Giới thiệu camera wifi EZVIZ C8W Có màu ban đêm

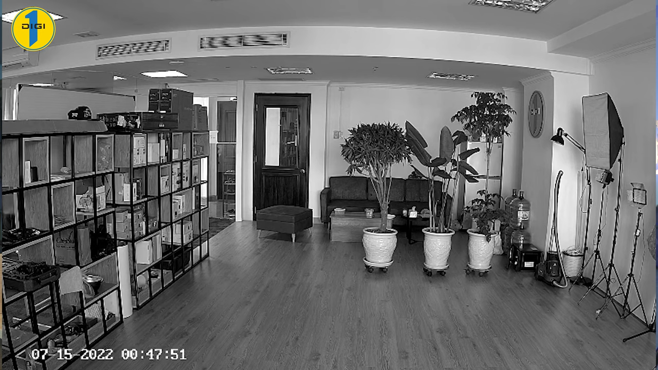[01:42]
Ở chế độ hồng ngoại thì camera sẽ ghi hình đen trắng nhưng vẫn đầy đủ chi tiết và rõ nét nhờ vào đèn hồng ngoại với tầm nhìn xa lên tới là 30m. Cuối cùng đó là chế độ thông minh thì camera cũng sẽ ghi hình lại ở chế độ là đen trắng nhưng sẽ bệch đèn và chuyển sang chế độ ghi hình có màu khi mà phát hiện chuyển động trong khuôn hình.